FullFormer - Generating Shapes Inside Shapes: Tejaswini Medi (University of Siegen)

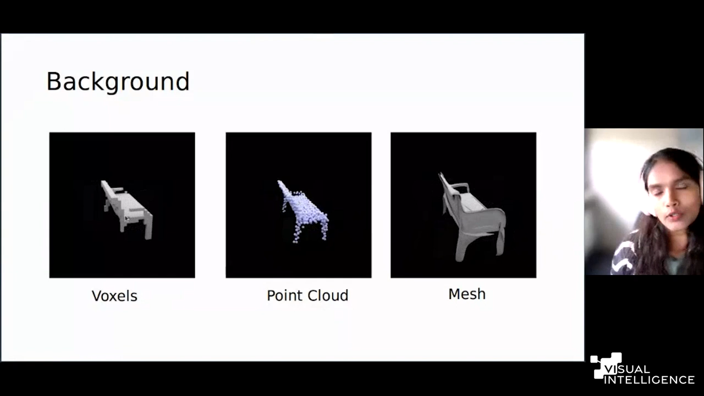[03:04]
Oxels are pretty similar to images in 2D space, like pixels in 2D space. In 3D, we have this cuboid unit, which represents the occupancy of this particular 3D shape,
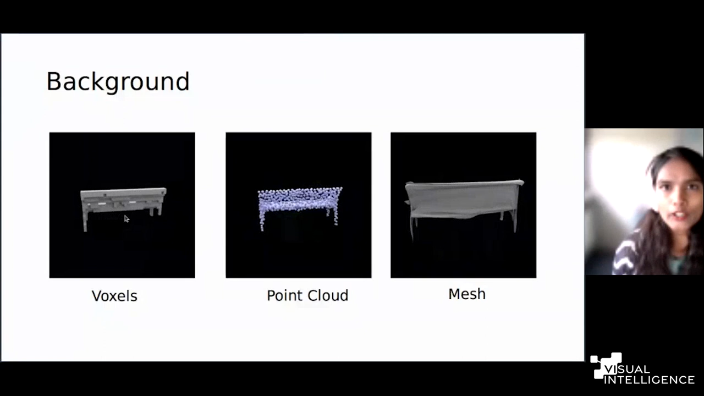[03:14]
whether of geometry, whether it is present or not, by using an Oxel representation. They are pretty much similar to pixels in 2D,
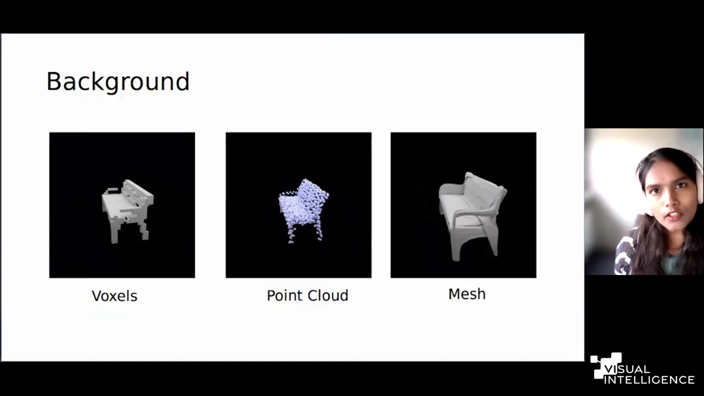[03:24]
that's why they are more compatible for the deep learning networks or deep convolution networks to utilize them. The major disadvantage is, like, the shape is quite restricted by the resolution of these voxels. You can represent the fine-grained structures of a 3D shape by going to higher resolution, but this further improves the computational cost in processing them. And the next one is well-known data, which is point cloud. We know we can directly get any point cloud data directly from the depth map, so which is readily available data. It requires less processing than the other kind of representations in 3D.
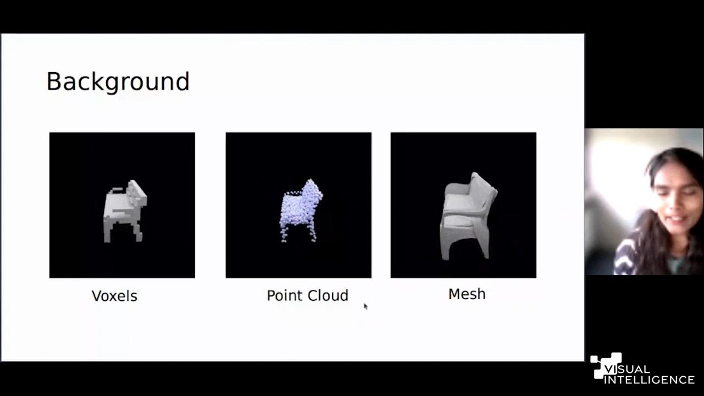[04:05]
But the problem is, like, they are in order, like, they are not in order. So, they are in order invariant. So, mostly to make them in order invariant. So, you need specific type of data processing to order the points in economical space and later further apply the deep learning neural networks on them. And they are also not very suitable for representing the high resolution data. So, mostly they are restricted to certain number of points in particular research. So, these are the problems with the point clouds. And meshes, which is very well-known and traditional computer graphics representation,
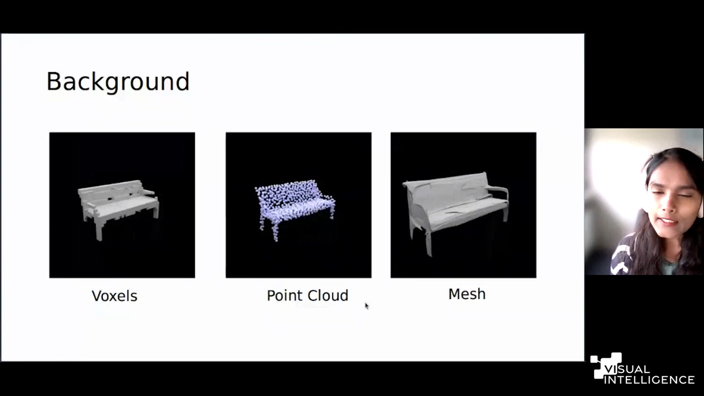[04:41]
and which is more suitable for 3D shapes, actually. But their compatibility with the deep neural networks is not so good.
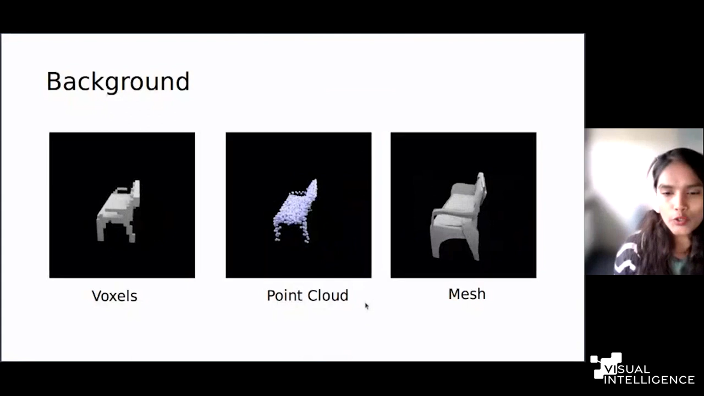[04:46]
Because in mesh representations, you have this vertices and phase. So, when you want to generate the content or represent the content using deep neural networks, you need to learn an additional connections between these vertices when representing the mesh directly, which becomes more difficult.
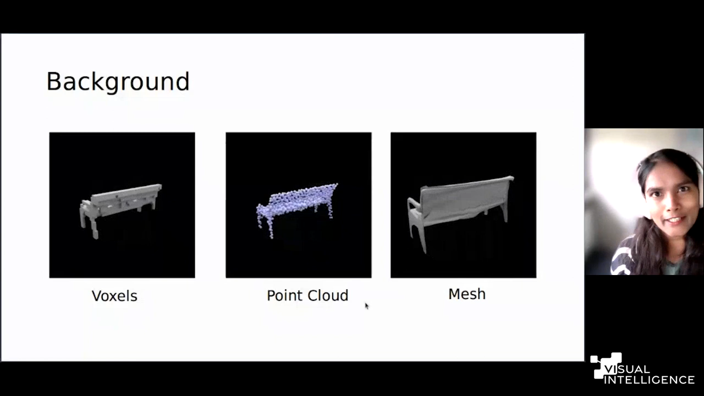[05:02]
And also, it is a non-Euclidean data which makes it further difficult. So, in processing, you are using the deep neural networks.
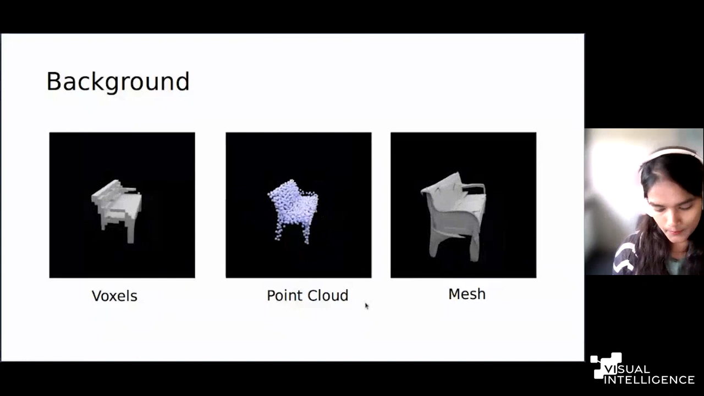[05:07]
And the next comes the implicit representation, which is recently many people are trying to do.